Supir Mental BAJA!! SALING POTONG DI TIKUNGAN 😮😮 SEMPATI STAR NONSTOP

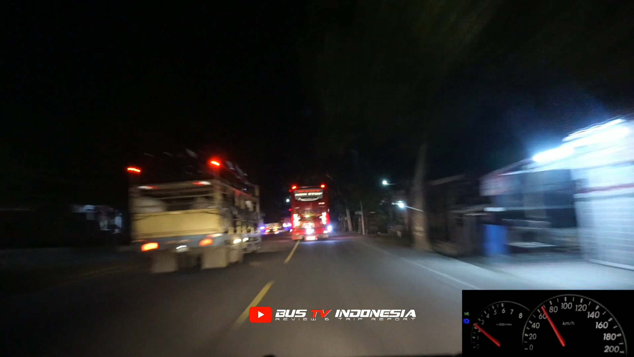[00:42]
Malam ini ada sempat tester, non-stop. Di depannya ada JRG, terus ada Armada Indah, terus ada PM Toh, terus ada Harapan Indah lagi, terus Putra Pelangi, terus Harapan Indah 2542. Ini jaraknya cukup dekat-dekat, tapi cukup rame untuk malam ini.
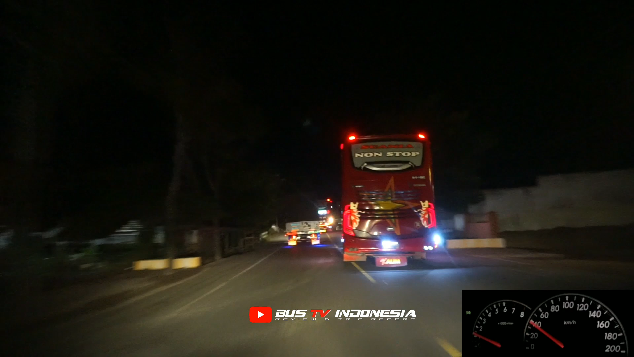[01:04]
Itu sekarang udah jumpa dulu sempat istirahat sama Harapan Indah. Ini lagi overtake truk-truk yang cukup padat pada malam ini.
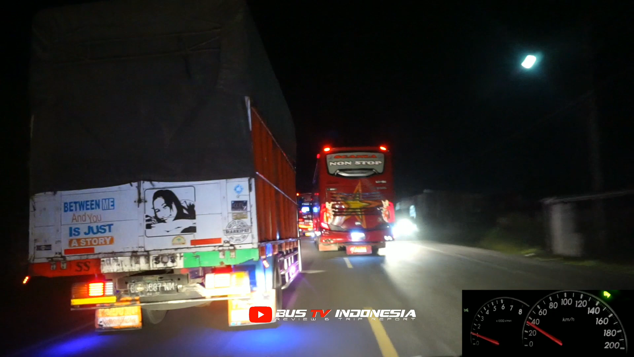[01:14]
Kita juga udah teralang nih sama truk karena emang cukup padat.
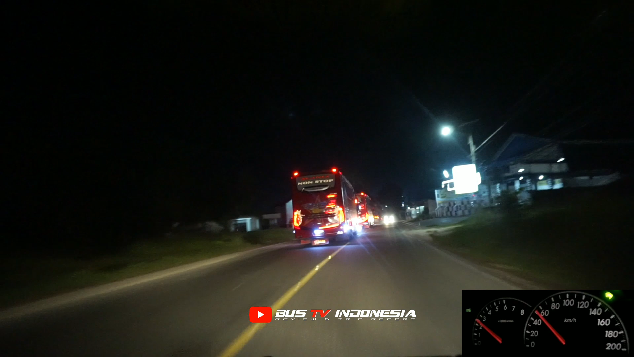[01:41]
Juga udah ngintip-ngintip mau overtake, tapi di depan emang persimpangan yang lumayan rame.
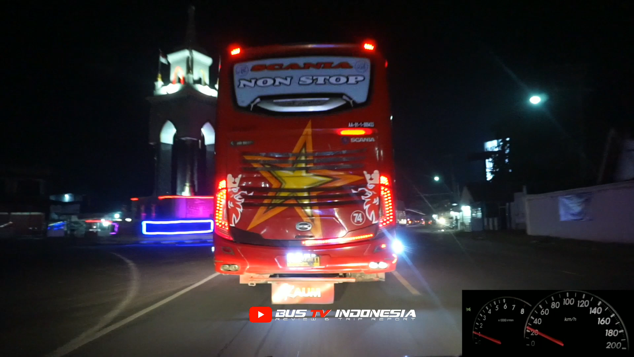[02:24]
Itu pentoh lagi berhenti tuh. Pentoh lagi berhenti, ya habis itu Armada Indah lagi berhenti juga.
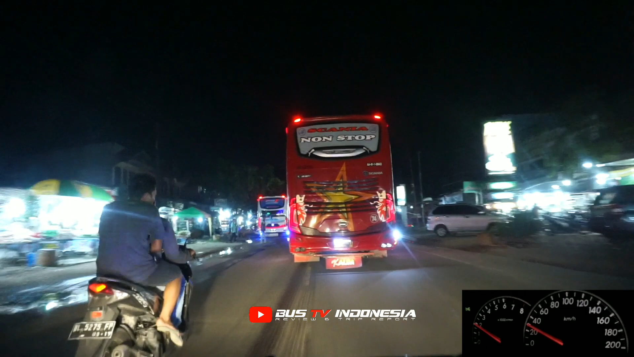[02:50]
Jalan, tapi di overtake duluan sama Sepati.
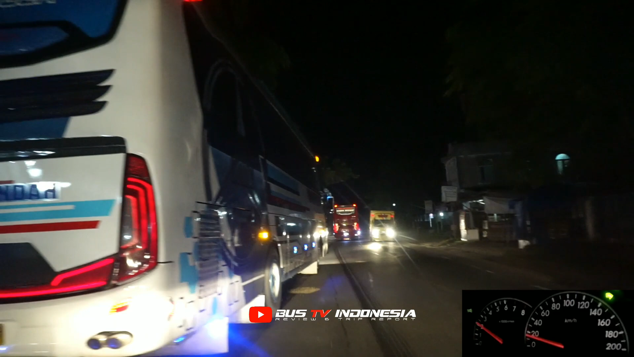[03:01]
Kita overtake lah, mau ngejar Sepati sama JRG. Karena di depannya ada Putra Pelangi, terus ada Harapan Indah. Memang ini kalau untuk di segi lalu lintas cukup padat.
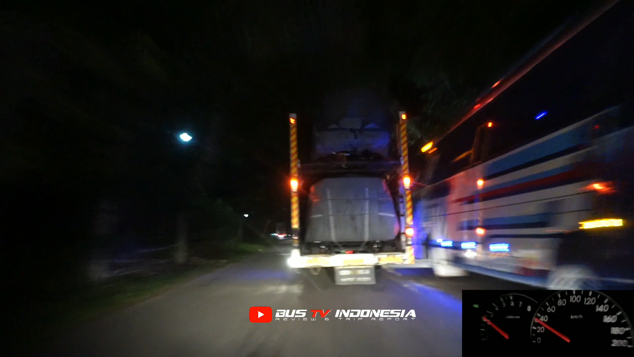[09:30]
Itu di belakang siapa tuh? Pentoh apa nggak tuh? Ada lagi bis di belakang nih, kalau iya Pentoh kita kasih jalan lagi ntar. Nampaknya Pentoh nih.